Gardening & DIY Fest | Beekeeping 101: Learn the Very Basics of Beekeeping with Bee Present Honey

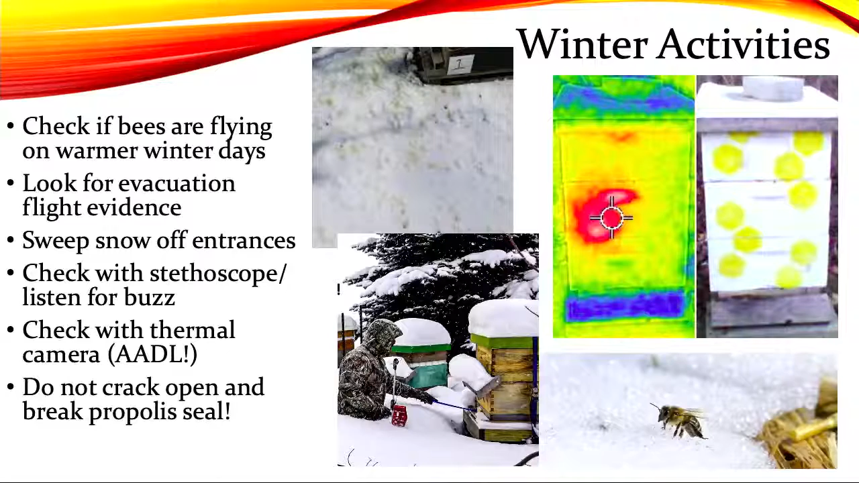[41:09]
So it's great, a way to check without opening anything up, to walk around them looking at that. And if you can see like that warmth or a colored spot in the middle, that's a great sign. It means you've got bees that are alive and active.